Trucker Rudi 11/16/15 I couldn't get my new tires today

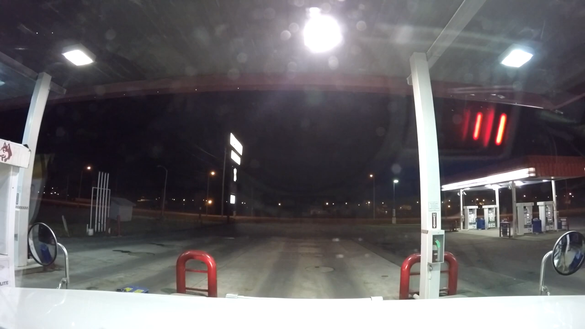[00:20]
well good morning good morning guys we are at the fuel island here at the Hoski we just cleaned the lights and the mirrors and the side windows and order so we can see something out of there so now let's put her in gear and let's get out of here let's make our way over to Manitoba yeah as you can see it's still a
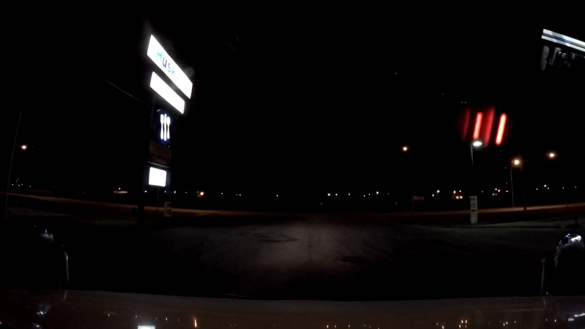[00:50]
dark out there but that's okay everybody else pretty much is sleeping right now but I want to get there early in the morning and then deliver my two loads their first thing in the morning
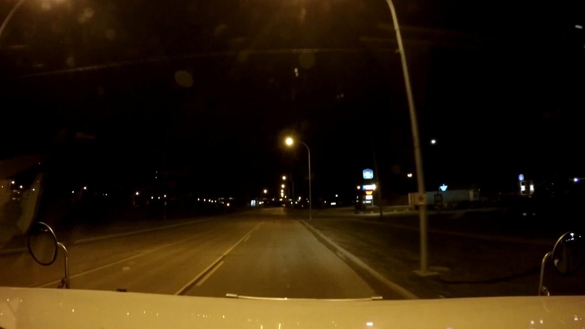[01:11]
and then guess what that allows me to go home and spend the day with my family yeah it is quarter after four right now that's a.m. not p.m. yeah we are leaving dried in Ontario it is Monday November 16
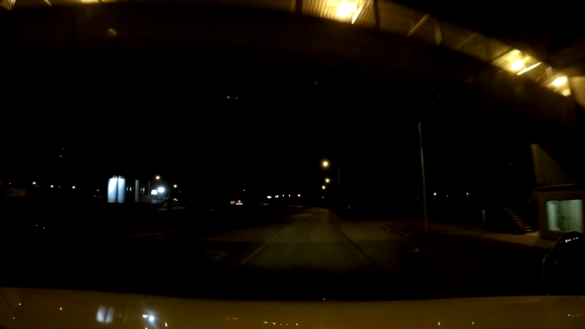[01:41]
and it's going to be a good day I think it looks like it's not really cold out there I thought it was going to be colder but it's not really cold out there so yeah so let's get over to Manitoba Winnipeg we're going to Winnipeg deliver our loads we got ourselves a cup of coffee here so we're good to go let's put the hammer down alrighty guys we delivered at our first delivery and then we went to our second delivery and uh